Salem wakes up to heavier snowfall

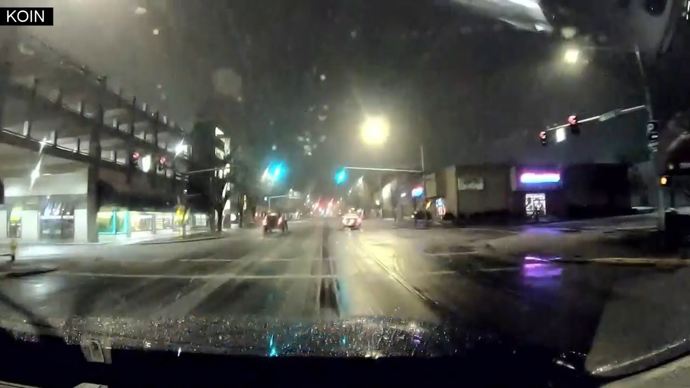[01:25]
But this is very typical of what you'll see as you wake up this morning in downtown Salem this morning,